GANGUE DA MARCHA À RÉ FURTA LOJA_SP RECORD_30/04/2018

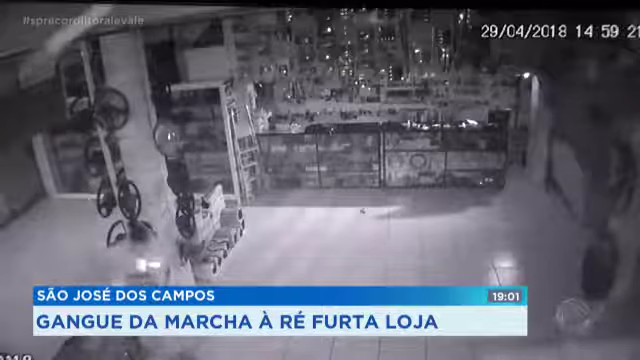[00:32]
A porta é arrombada e pelo menos quatro suspeitos começam a recolher os objetos.